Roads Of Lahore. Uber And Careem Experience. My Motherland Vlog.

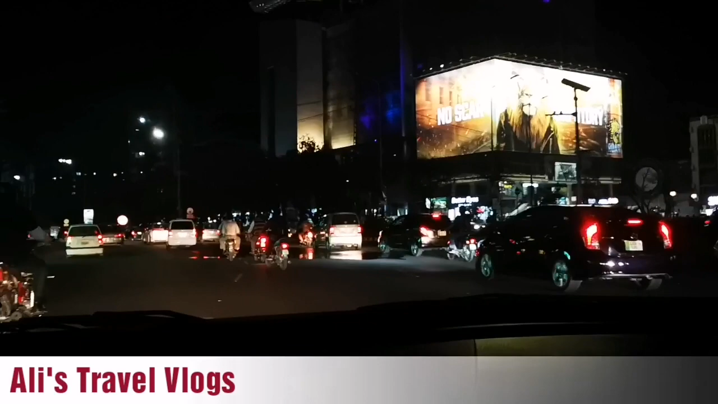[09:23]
मज़े वाली चीज़ है वैसे लाहौर में. लेकिन डिटेल के साथ फर्स्ट टाइम लाहौर की सड़कों पे घूम भी रहे हैं. तो हम पहुंच चुके हैं अभी फोर्ट्रेस स्टेडियम. यहाँ पे भी बहुत ही ज़्यादा शॉपिंग का ज़्यादा है, और साथ साथ खाने वाली चीज़ें भी हैं.